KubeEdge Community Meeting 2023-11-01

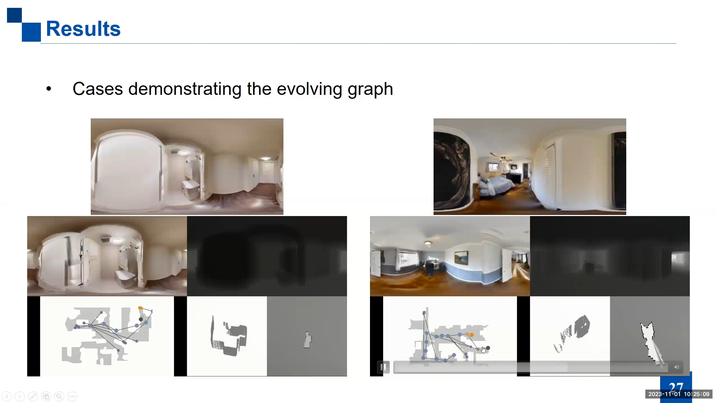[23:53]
呢它的地图会更加复杂一点那这个机器人先是陷入到一个局部最优里面然后又从这个局部最优里面脱困去往下一个代探索的目标那么可以可以看到这个整个这个路径还是说应该是一个比较高效的一个策略能够帮助我们到达图像编码的这个目标所在
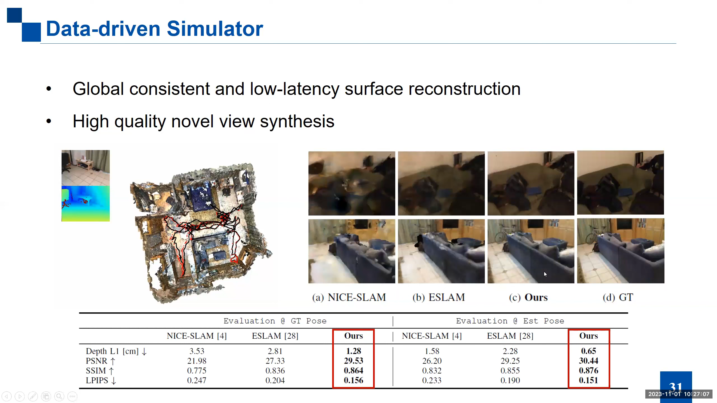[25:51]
于这个surface的表面重建呢我们能够因为有这个很好的几何特性我们能够在新的试点上渲染出比较好的图像来相比于现有的一些方法呢新试点的这个渲染能够给出更好的psnr那另外呢当我们把它从把这个方法从室内推广到室外去的时候这个是一个kitty数据集但这里面所表现出来的这个kitty数据集上的图片呢在它真实的数据集上是不存在的因为我们所采用的轨迹呢并不是采集kitty时所采用的那个轨
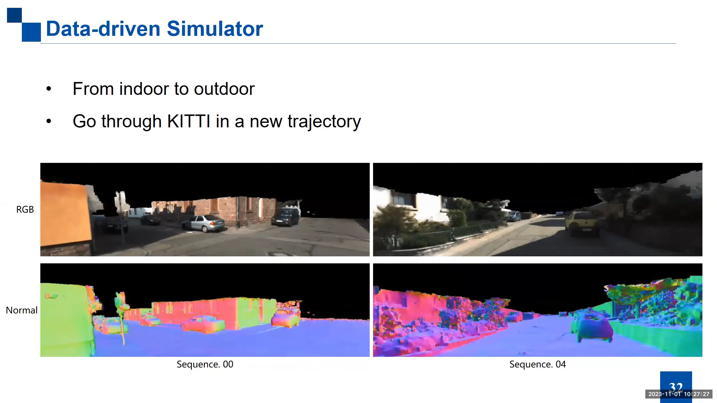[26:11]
迹那同样呢因为这个比较好的这个surface的重建呢我们在新试点下所渲染的图像也不会出现非常也是有一个比较真实的一个效果
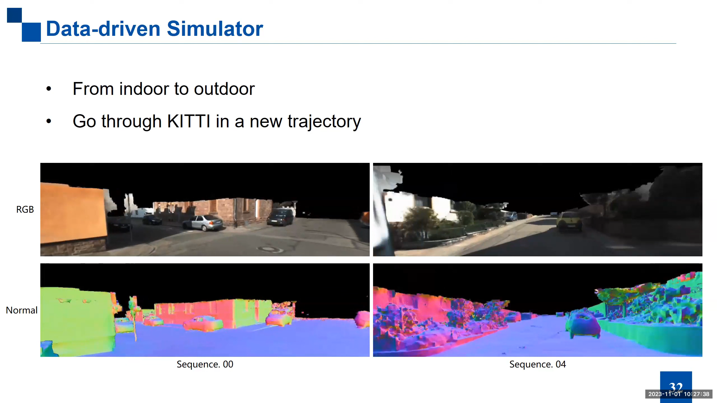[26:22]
那此外呢我们也能把这些像鱼翼啦像发现量的信息呢都给它编码到这种surface recontraction里面去然后当我们在新试点的时候呢能够渲染出多个模态的图像像深度啦RGB啦发现量啦semantic啦等等来帮助我们实现这么一种data driven的simulation
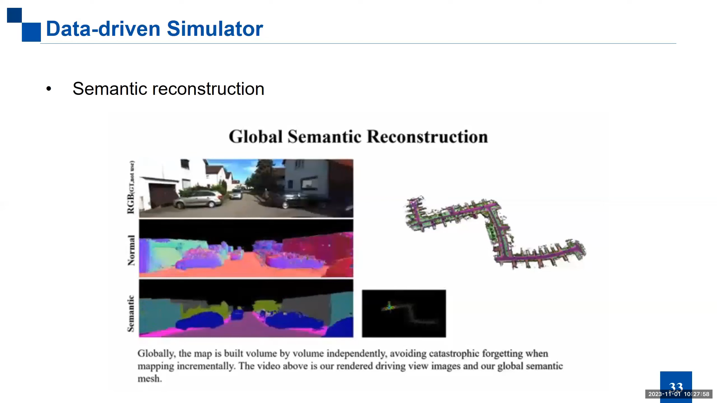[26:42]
那上面呢主要介绍了一些navigation我们在navigation方面希望把它推往universal的real robot当中所做的